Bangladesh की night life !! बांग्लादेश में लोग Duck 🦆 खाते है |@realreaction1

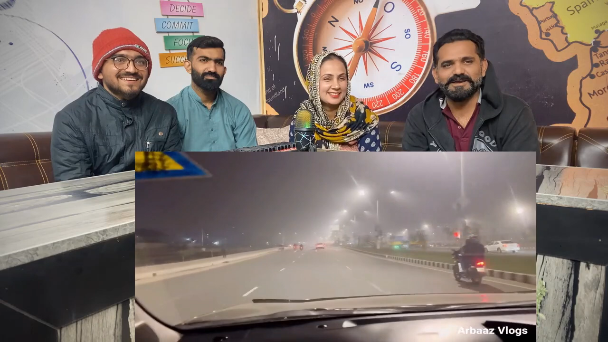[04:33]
ओके, तो भाई ये यहाँ की मेन रोड है, और ये देखिए भाई, ये भाई देखो ब्रिज बन रहा है नया, और ये देखिए इंटरनेशनल कॉन्वेंट सिटी वसुंधरा।